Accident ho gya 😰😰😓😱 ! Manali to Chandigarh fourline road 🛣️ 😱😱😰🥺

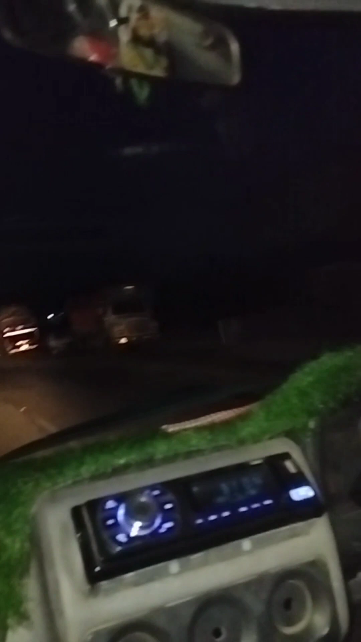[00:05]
आते आते रस्ते में यार अपने यहां से हराबाग बोर लाइन है,
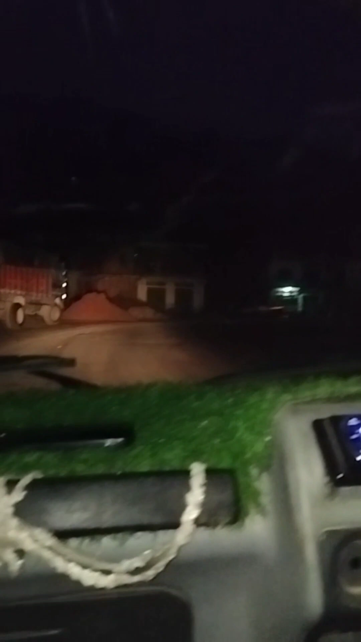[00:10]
जो चंडीगड, मनाली वाली, उसमें यार, अपने सुन्दन अगर, बहुर वाले गाड़ी, मुड़ के वाले गाड़ी पलड गया